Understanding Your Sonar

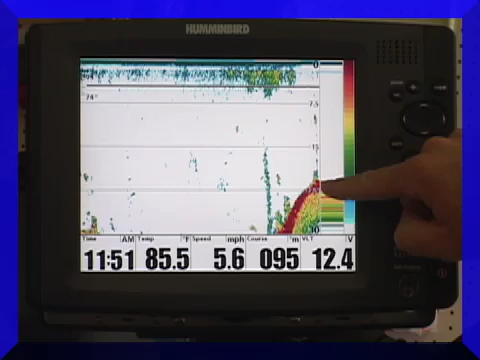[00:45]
On screen: water 85.5°F, speed 5.6 mph
Now what you're seeing drawn on the right-hand screen is showing you what is directly under the boat right now. Anything that is over on this part of the screen we've already passed over, so you're seeing some lag time. You know, we went across this five or six seconds ago, but we're going across this exactly right now.
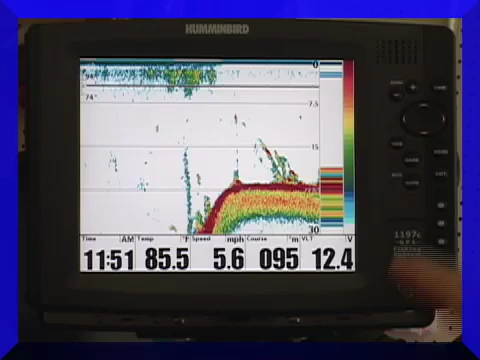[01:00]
On screen: water 85.5°F, speed 5.6 mph
Now, let's look at some different things real quick. First of all, you'll notice that we've got some objects here on the bottom. These appear to be attached to the bottom, so I'm going to assume it's some brush piles. This is probably just a standing tree right here, and down here now, see how we have some things here, right here and right here, that may not be attached to the bottom? This could be fish.
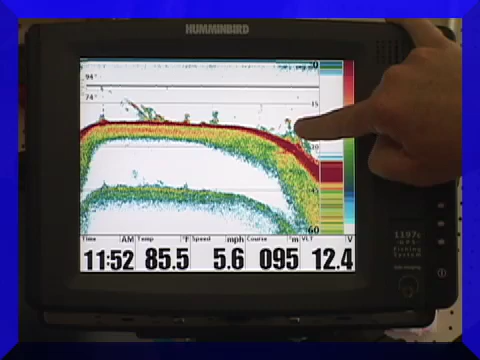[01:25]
On screen: water 85.5°F, speed 5.6 mph
This could be fish sitting over a tree, and I'm going to show you how to adjust your units to see that even better. Now, this particular unit that I'm using has a transducer. By the way, here's a lot of fish. These are definitely fish coming over a whole school of them right here, okay? See how they make, not necessarily complete perfect arches, but you can definitely tell that they're not connected to the bottom in any way. They're positioned just like a school of fish would be.
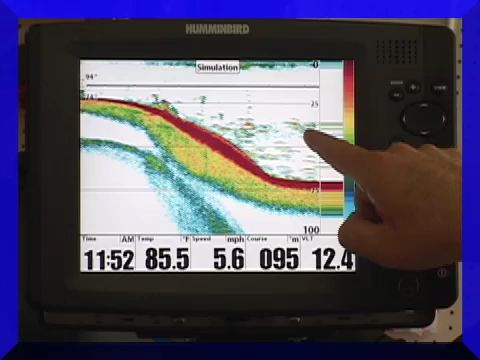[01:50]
On screen: speed 5.6 mph
Here's some suspended a little bit further off the bottom. This transducer has the capability of running at multiple frequencies.
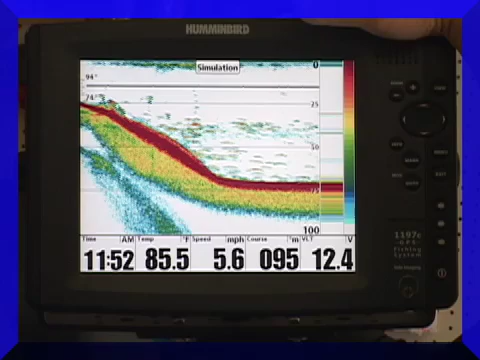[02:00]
On screen: speed 5.6 mph
Right now, I'm running at a frequency of 200 kilohertz, which is actually very good for running across the lake at high speeds and still being able to see the bottom. But if I really want to see what's on the bottom and see those individual fish effectively, I'm going to go into my menu system, and I'm going to go down here to beam select.
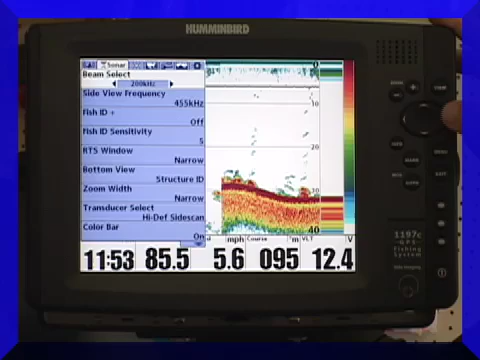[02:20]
Instead of 200 kilohertz, let's go down to 83 kilohertz. Now, 83 kilohertz is a much slower, much lower frequency, but it's going to give me a lot more detail when I'm looking at the bottom of the lake. And see if you can tell what I'm seeing here. I want you to see how much more definition now these fish are drawn with.
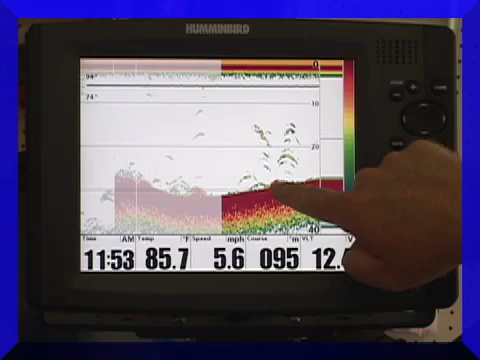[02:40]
On screen: water 85.7°F, speed 5.6 mph
That's probably a rock right on the bottom right there. That's a fish, that's a fish, that's a school of bait fish, and these are individual fish. So when you're going slow and you're trying to see minute detail,
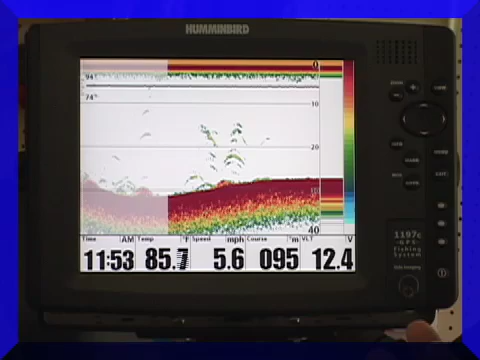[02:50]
On screen: water 85.7°F, speed 5.6 mph
for example, when you want to watch your bait directly under the boat and watch the fish you're fishing for, you want to be on a low frequency with your transducer. So it's important to have a unit that has multiple frequencies available in that same transducer. Now there's another mode that I can go in that's actually called dual beam.
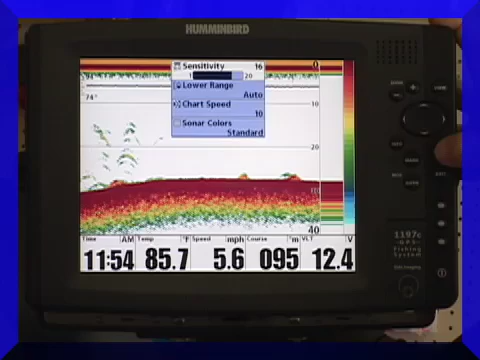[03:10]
On screen: water 85.7°F, speed 5.6 mph
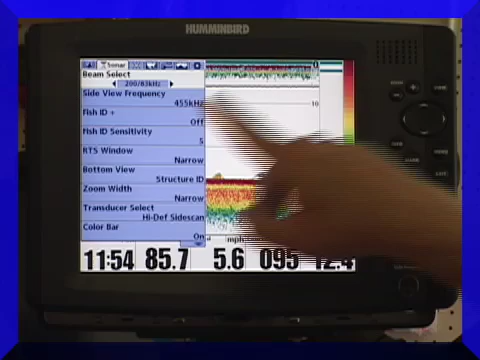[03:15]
On screen: speed 5.6 mph
I can use both my 200 and my 83 kilohertz simultaneously, and it sort of gives me the best of both worlds.
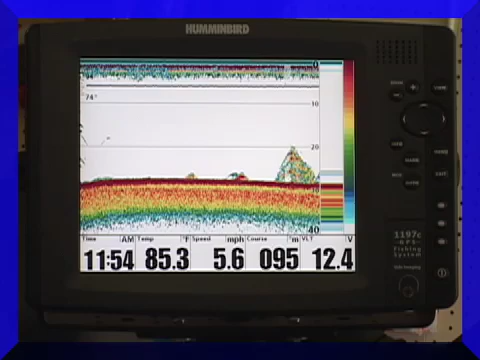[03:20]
On screen: water 85.3°F, speed 5.6 mph
It's a very good operating mode most of the time. Here we have just some brush piles, maybe some bait fish around them. That's probably a fish laying on the bottom next to a rock right there.
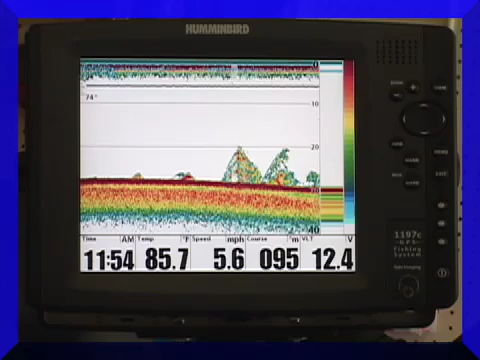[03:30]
On screen: water 85.7°F, speed 5.6 mph
But you can see the detail on this is outstanding. If I was fishing, I would literally be able to watch my bait go straight up and down. For suspended fish, it's deadly. This is the mode you want to be in to be able to watch your bait go down, get it right to the depth the fish are at with a drop shot or a jigging spoon, that type of thing.
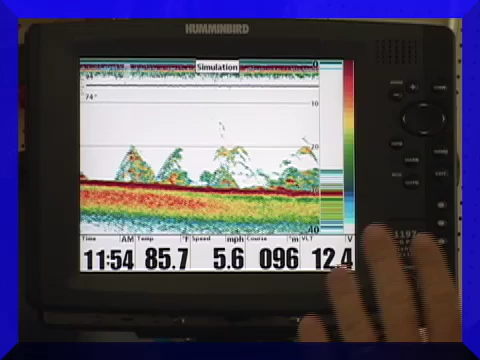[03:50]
On screen: speed 5.6 mph
And you'll be amazed at being able to watch yourself catch fish. It's almost like playing a video game. Most of your units, when you buy them out of the box, they will be set in what's called automatic mode.
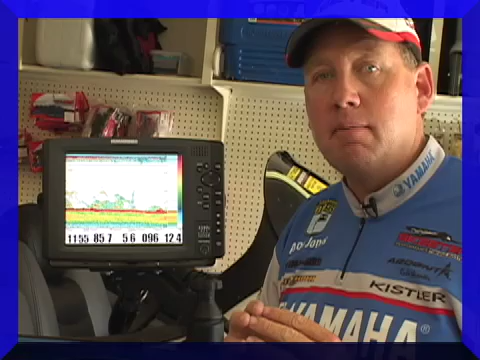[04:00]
As you get more advanced, you're going to want to disable automatic mode and run your units in manual. It's a very easy procedure. All you do is press the menu button. I'm going to go down here to my range, which is set on auto, and as I scroll to the right, it's now set manually. There's 10, and it's going to go up in one foot increments, and I'm going to go up to about 35, 40 feet. I want to set it on the lowest range I can to still be able to see the bottom of the lake. Okay?
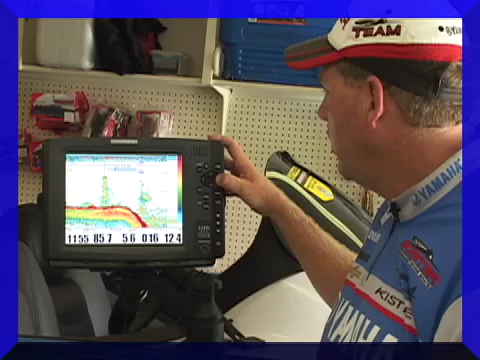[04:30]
Now we're going to go over some deep water right here, so I'm going to set it on a little bit deeper scale. There's about a 65 foot scale, but I want you to see I have a lot of control right now over what I'm doing with the unit. Some of the other adjustments that you can make on the unit yourself are the sensitivity. All right? The sensitivity, just how strong of a signal, how much gain is that transducer putting out? And you want to run that transducer, that sensitivity, as high as you can without getting any distortion or feedback.
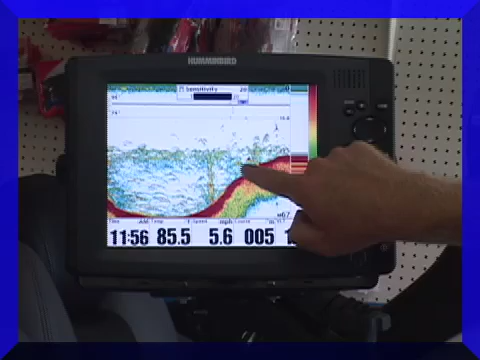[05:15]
Look at that school of fish. Now I want you to see something. I want you to see how some of these fish actually have some red appearing in them. When you have red, that's telling you that it's something solid and something hard. Those are usually bigger fish when they get a little bit of red appearing in them as well. In fact, almost always a good bass will have a little bit of red echo in them also. Now notice the bottom of the lake. You see here it has red. That's telling me it's a very firm bottom. If I wasn't seeing the red, if it was just orange or only yellow,
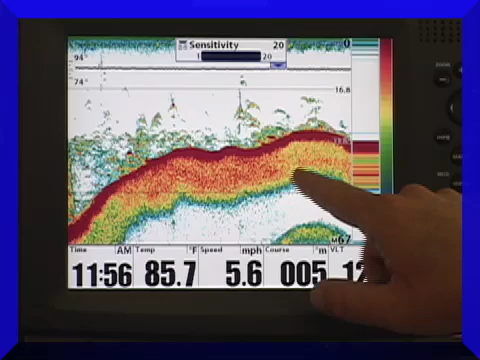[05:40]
On screen: water 85.7°F, speed 5.6 mph
it would tell me that I'm over just a mud bottom or silt. Hard bottom is always important to find. Bass almost always prefer to be places where the bottom is very firm and very hard.
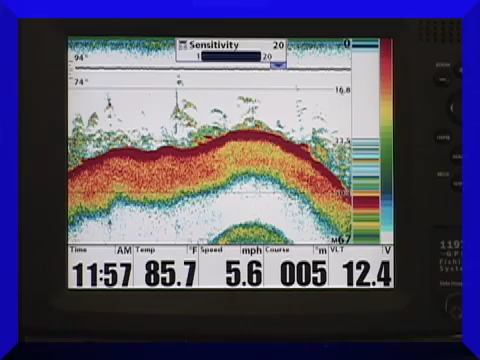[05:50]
On screen: water 85.7°F, speed 5.6 mph
I hope this is helping you learning to understand what you're seeing on your sonar units. Learn to trust them.